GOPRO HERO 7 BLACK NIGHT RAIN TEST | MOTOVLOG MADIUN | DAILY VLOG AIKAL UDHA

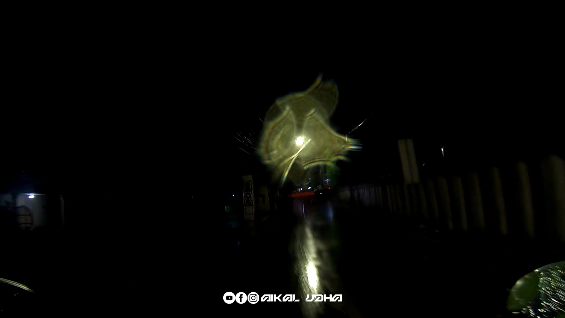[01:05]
Ini Jalan Sari Mulia ya. Aman ya. Semalam juga aman.
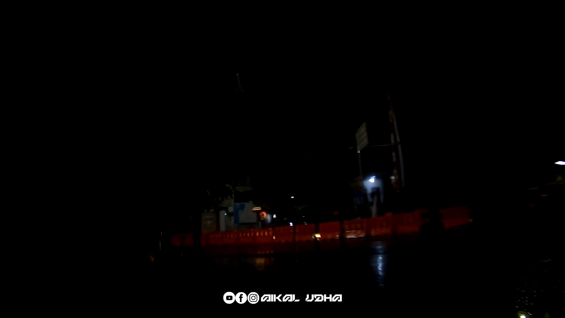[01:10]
Jalan Sari Mulia. Kemudian ini jalan apa ya? Es Parman. Es Parman itu jalan sing menuju apa?
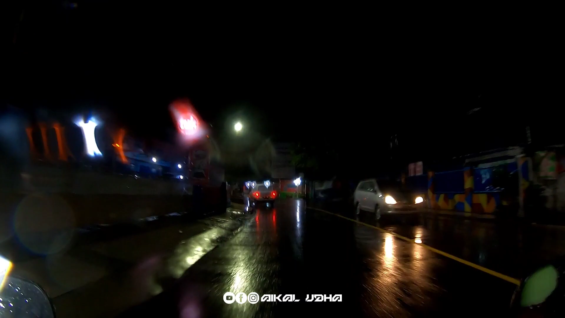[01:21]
Menuju Joyo, Proliman Joyo, Airport, Sun City. Ya.
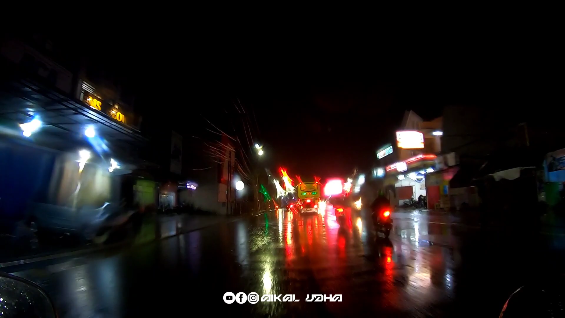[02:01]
Nah, ini adalah Tugu Pendekar. Oh.
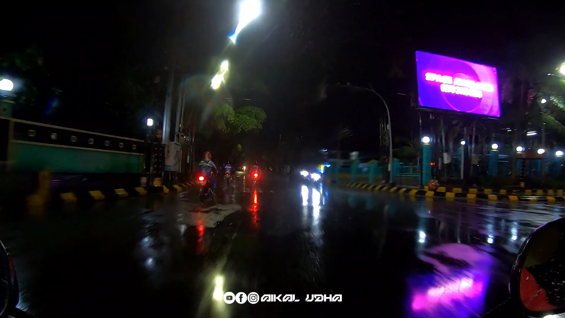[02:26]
Lumayan loh ini. Ini agak lebih mantel di atas kabeh bro.
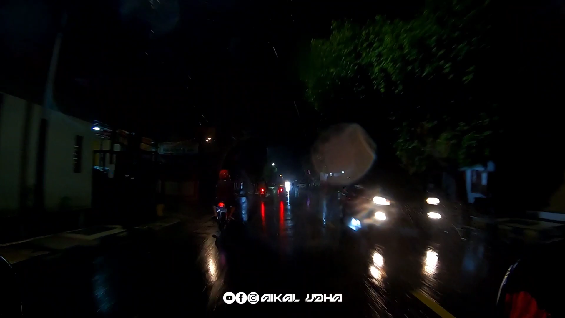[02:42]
Tapi untungnya aku terlalu siap jadi nyontor mantel atau jam hujan. Sendal hujan. Ini jalan Tamrin. Jalan Tamrin ini biasanya ruame parkir ya. Parkir masyarakat atau warga-warga sih berobat karena ini kita dibilang adalah banyak dokter-dokter yang buka praktek di Jalan Tamrin ini.
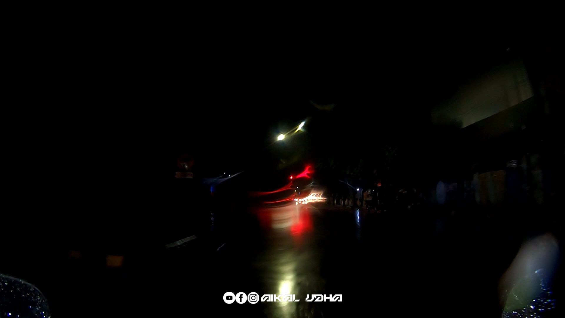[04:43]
Oke, lampu merah kita berhenti dulu saat aturan lalu lintas dan saat orang kerja saat aturan. Oke.
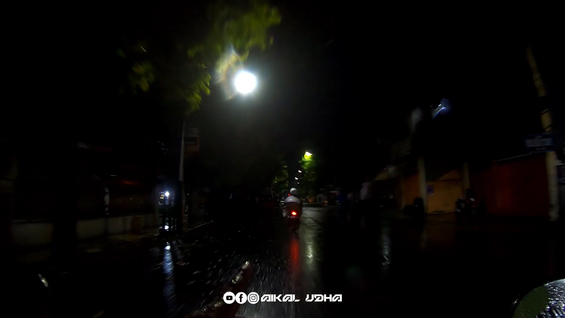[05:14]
Jadi jalan antara Madiun sama Kabupaten itu sedang ada perbaikan. Mana adalah? Jadi perbaikan kayak gini. Jadi dari kota sampai kabupaten itu di titik tertentu ada perbaikan. Nah, kalau jalan ya. Nah, oh, beberapa titik itu jalan ini ditambal, dikeruk, terus diampal mana. Nah, di Ponorogo itu juga ono.
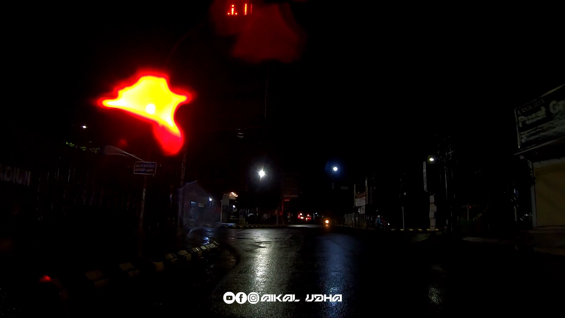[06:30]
Eh. Terus itu mandek sih. Aman ya GoPro nih, cuman lensanya itu sing enek tetesan air hujan, bukan air mata.
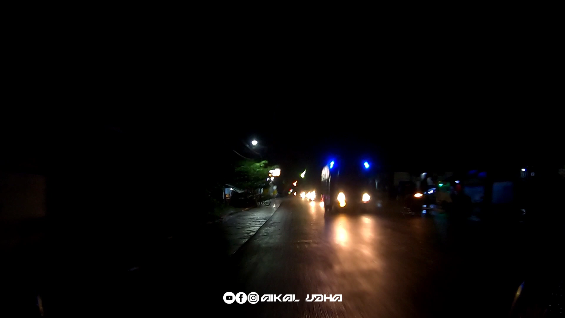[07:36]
Kalau GoPro low light itu gambarnya elek tuh. Terus aku buktiin.
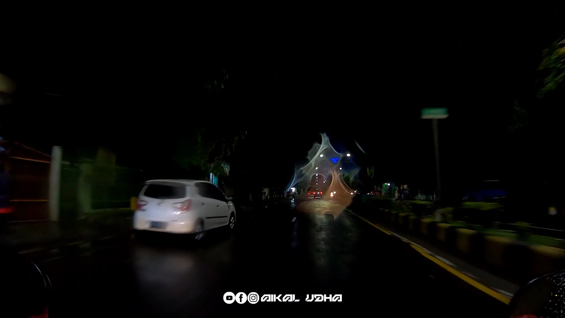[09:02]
GoPro Hero 7 tes motor vlog di hujan-hujanan. Semoga aman. Amin. Sampai kali catur ya. Sampai kali catur aja. Soalnya wis masuk kabupaten Madiun, jadi jalannya agak tetap.